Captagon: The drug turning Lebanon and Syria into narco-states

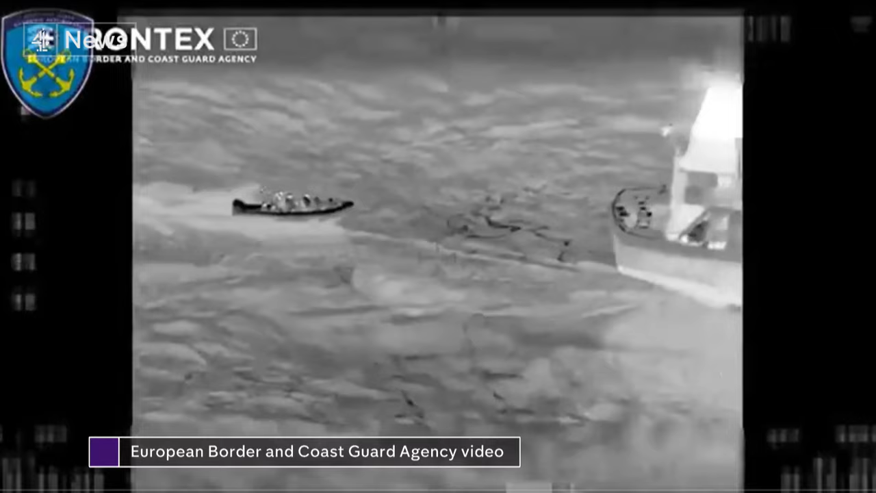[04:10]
Coast Guard apprehended the NOCA a Syrian flagged ship laden
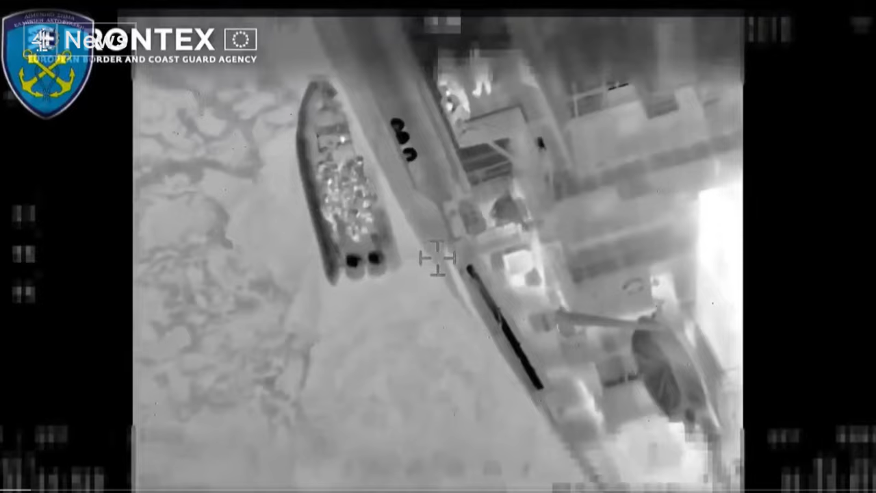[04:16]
with captagon headed for the Libyan city of Benghazi it had originated in the